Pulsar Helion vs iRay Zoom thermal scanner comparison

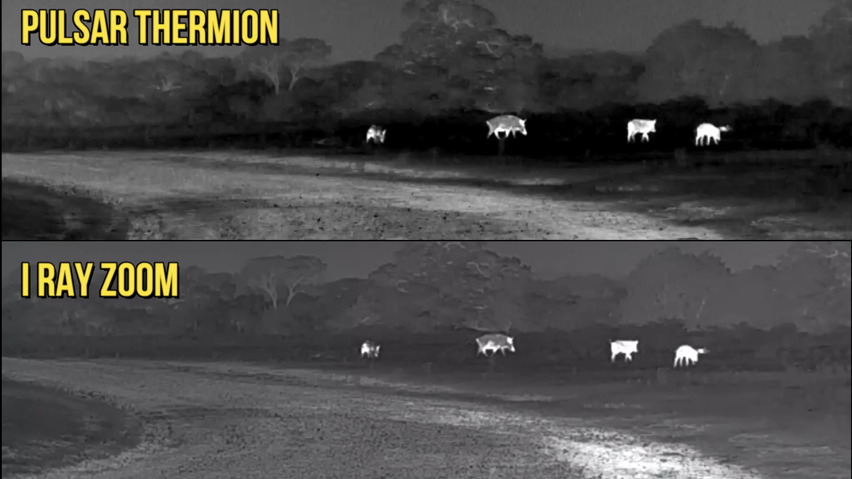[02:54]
record both audio and video they both have manual focus and they both have a removable
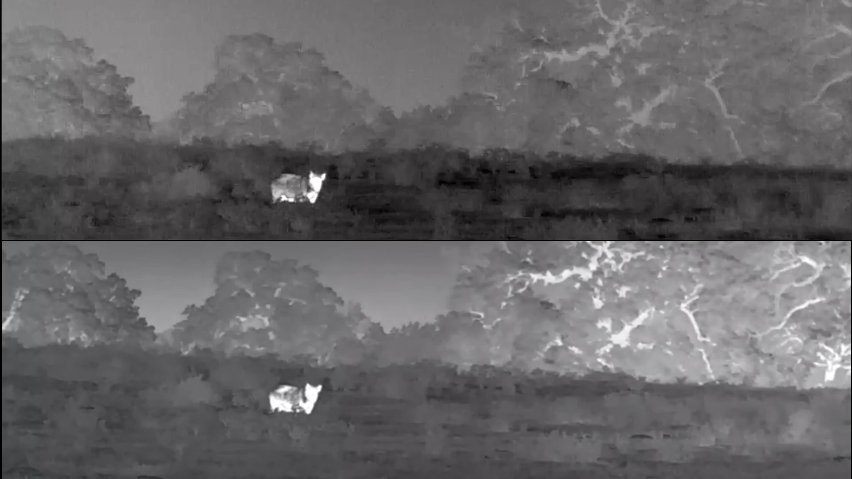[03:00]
rechargeable battery now when we go to the smaller details the like for example the micron the zooms have a 12 micron measurement the helion has a 17 micron measurement so that there is a difference the lower number on micron is better however at the same time we're
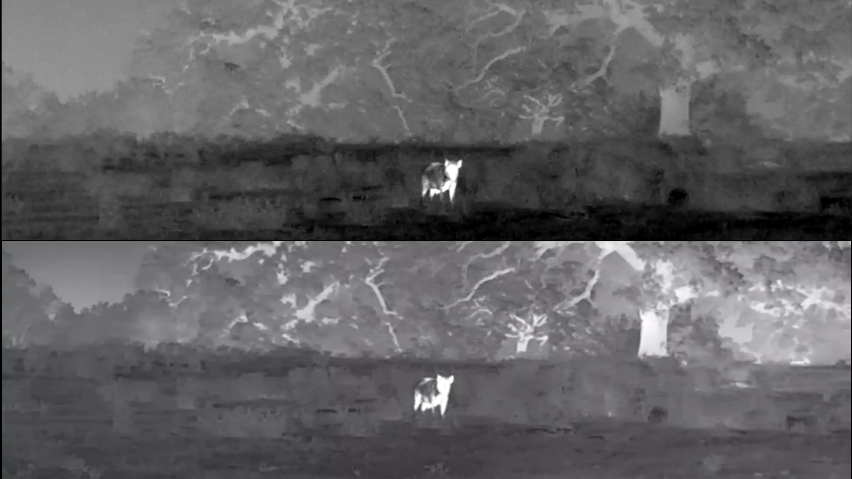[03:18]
starting to really nitpick some small things here that are way less of a
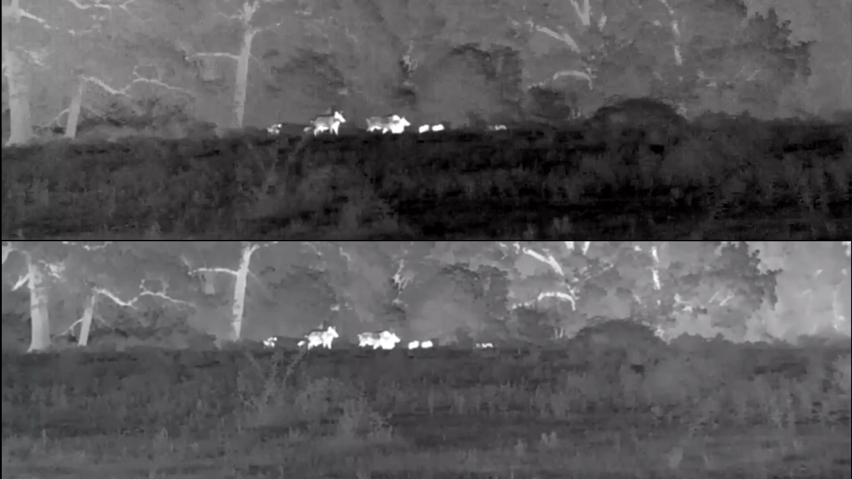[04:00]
real nitpicky but i do want to lay these out the zoom 38 has a detection range of 2 000 yards the zoom 50 has a detection range of 2400 yards and the helion is 2000 so those are real similar the weights are all pretty similar the pulsar is lighter
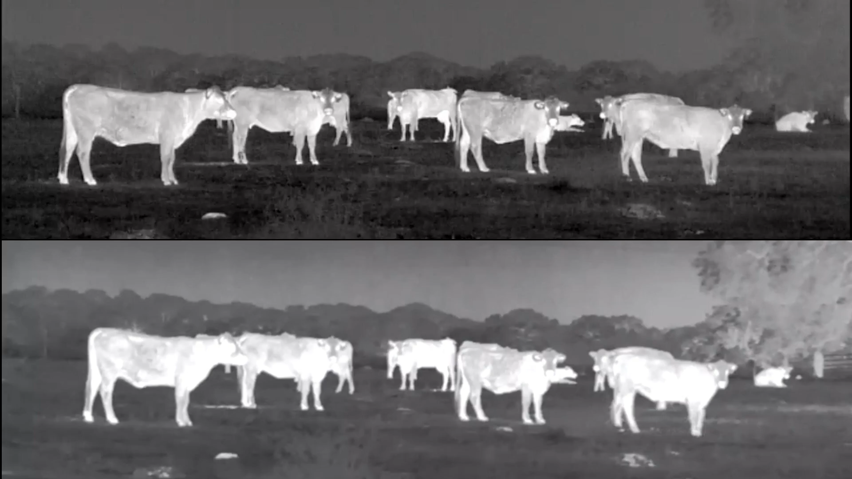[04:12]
at 17.6 ounces but the heavier of the zooms is going to be the 50 which is 22.9 so about five ounces different but at the same time we are only talking about ounces as far as battery life the zooms are claiming a runtime of 10 hours the pulsar claims eight hours there so there is a little bit of a difference there however at the same time really if i can get more than six hours out of something that is usually going to last my hunt especially if i'm going to be changing locations
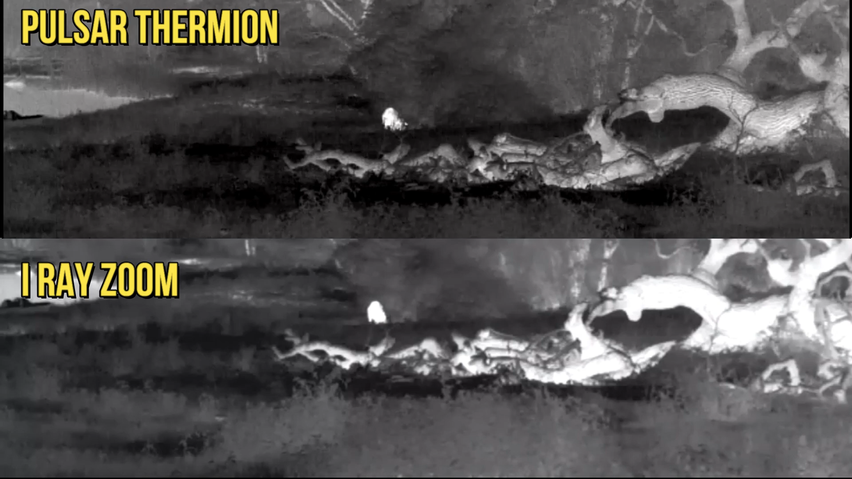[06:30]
i also realize that's a slippery slope where every five hundred dollars you can get something way better and next thing you know you completely blew your budget out of water it got out of hand so that there are your your differences there
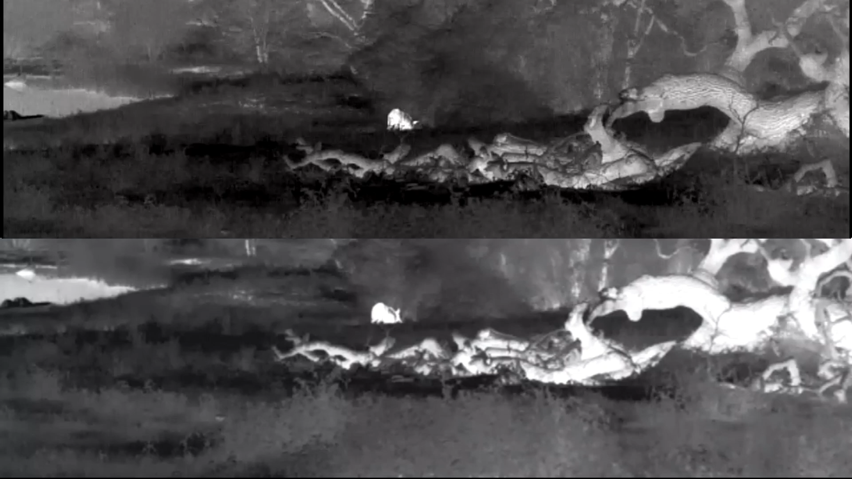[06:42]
um it's that one's going to be purely up to you and what you can afford magnification is the next major difference really the only one that we have left and again this is the big love of the zoom is that you get optical zoom so with the 38 you start off with a 1.5 base magnification that then can be optically zoomed up by changing the focal length of the lens inside of it all the way up to a three power base
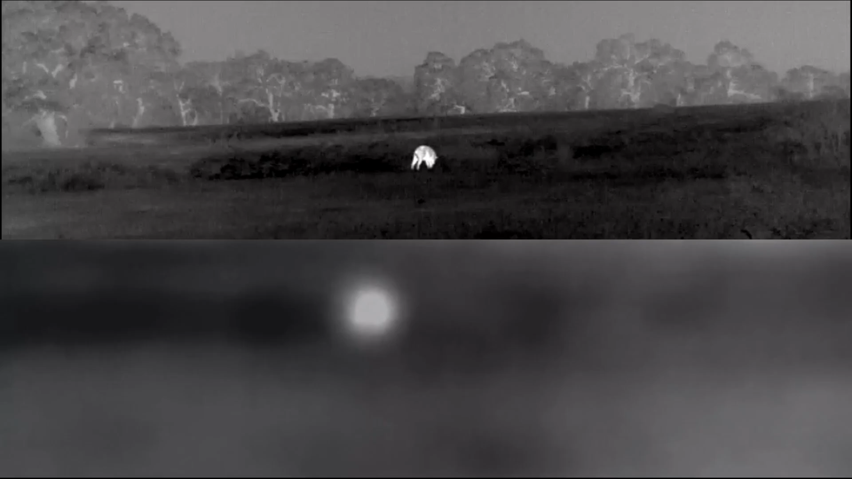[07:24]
is again i can't speak the praises to how amazing and excited i am about that if this can get put into scopes this is going to be a real industry changer for the thermal world i'm looking forward to seeing where this goes the pulsar is kind of a one trick pony because you get two and a half base power magnification and that's what you get next is going to be the things that i noticed as a end user having this experience that doesn't really show up on paper
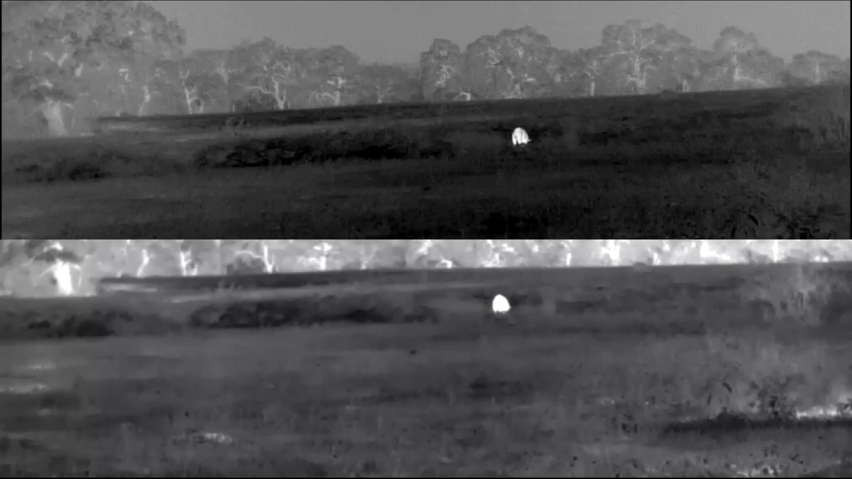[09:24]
nearer than that is all going to be in focus with the eye ray it's pretty much going to be that what you've got in focus you've got that plus just a little bit in front a little bit behind if it moves around a whole lot it's going to get out of focus and you got to play with that i know i spent a lot of time just speaking about that but again that is a thing so guys which one of these is going to make more sense for you well again this is going to have to be your decision you're going to have to decide what features you do or don't like about these now
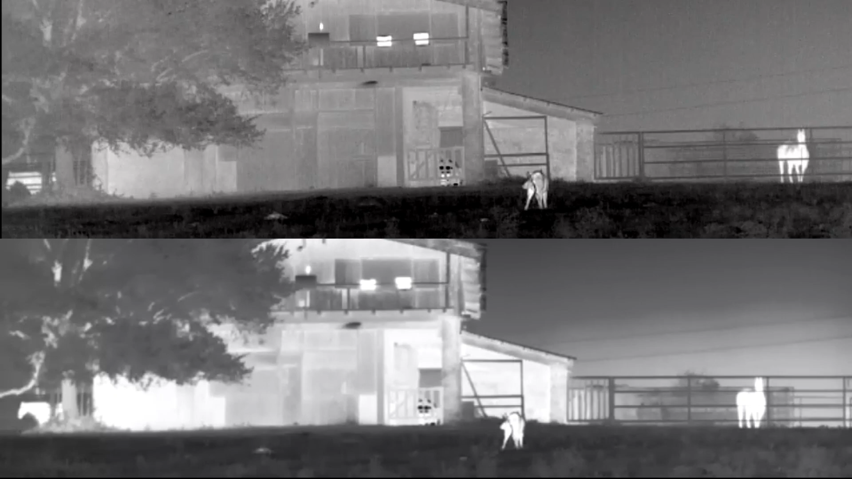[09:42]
also with the pulsar i'm just going to have to come out and say it the imaging is better it has a cleaner crisper image i get much more detail out of it i know that the eye ray has a smaller micron measurement but the pulsar has half of the millikelvin
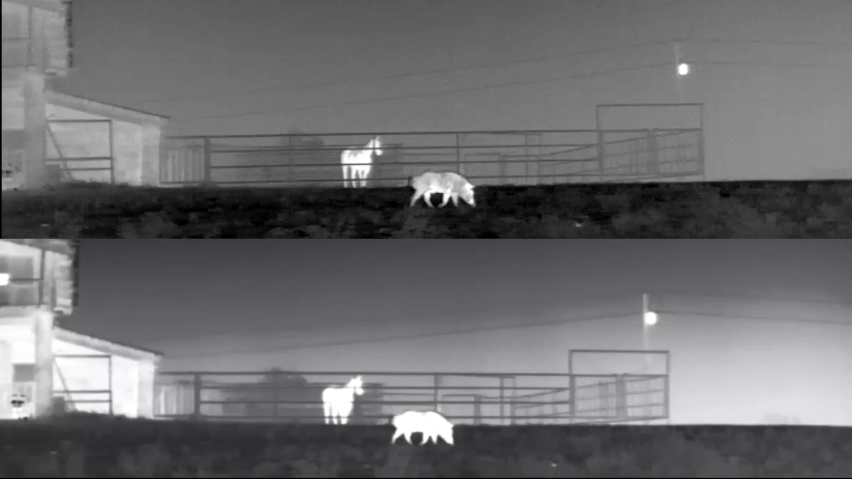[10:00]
reading so that's that sensitivity that you get out of it and that's kind of a big deal here and i
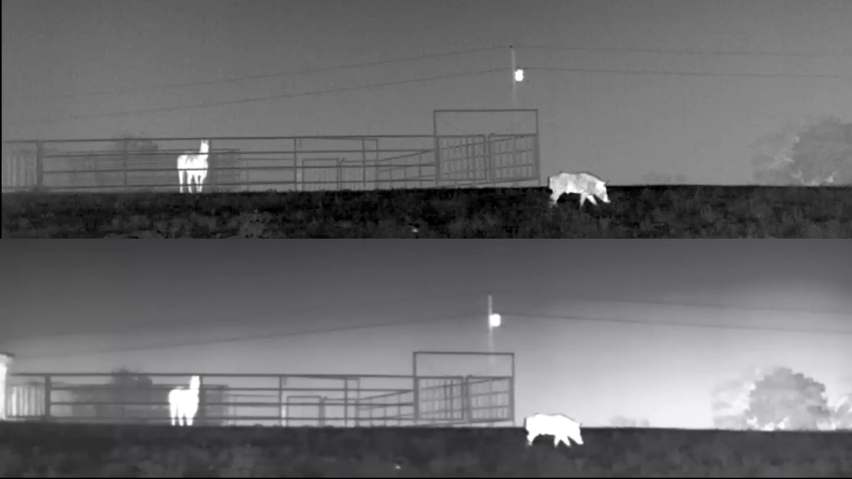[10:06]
don't know if that's why or if it's the fact that the eye ray has to change the focal length and being that this has to be mobile rather than being fixed that makes a difference in how clear you can get this now don't get me wrong the eye ray is wonderfully
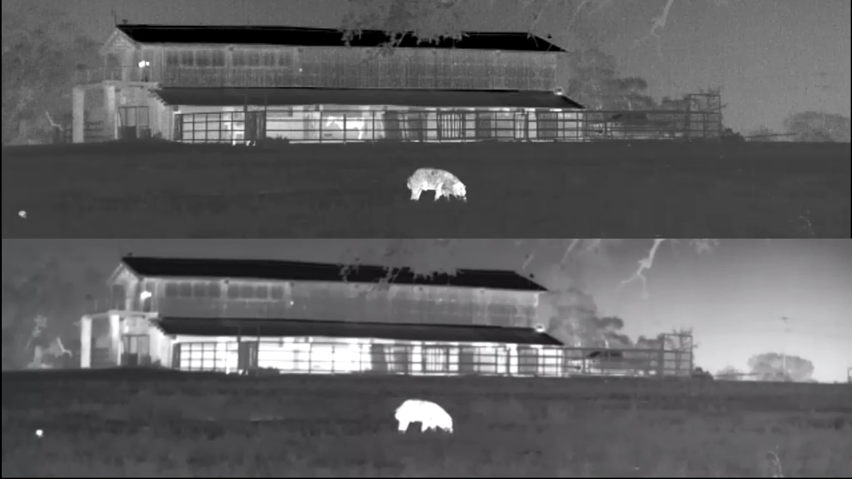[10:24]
clear but when you pick up the eye ray versus you pick up the pulsar in these thermal monoculars the pulsar is definitely giving you a clear image i like the imaging on this one a lot better but again at the same time you take one of these out in the field and you've got a changing landscape you know you get on a power line then you can see real far distance and then you get out of that power line back into the trees where you can only see short distance the pulsar is a one
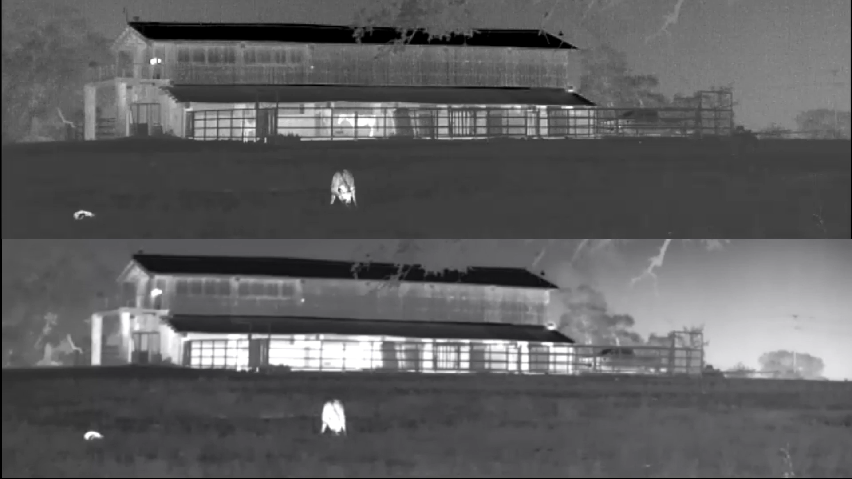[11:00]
trick pony the eye ray does all of that landscape work for you so you can see near and get distance all while staying at that 640 resolution but the pulsar you're stuck with what you got and that's it so you really got to ask yourself since the prices are similar and the resolutions are similar the size is similar enough things about these are close enough for us to do a comparison which one is really going to matter most to me am i going to want to be able to pick this up